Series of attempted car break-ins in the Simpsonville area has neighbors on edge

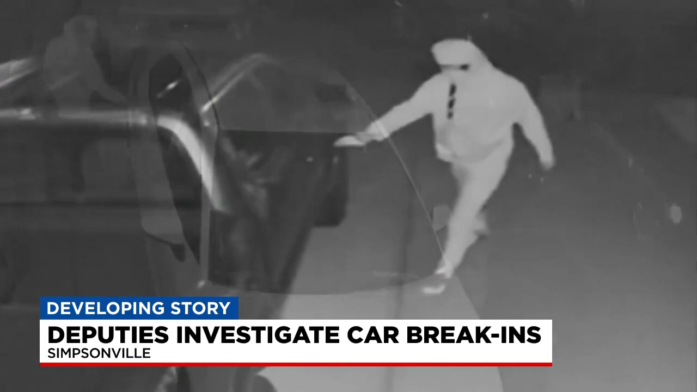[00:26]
These are the two men caught on camera who deputies say attempted these car break ins.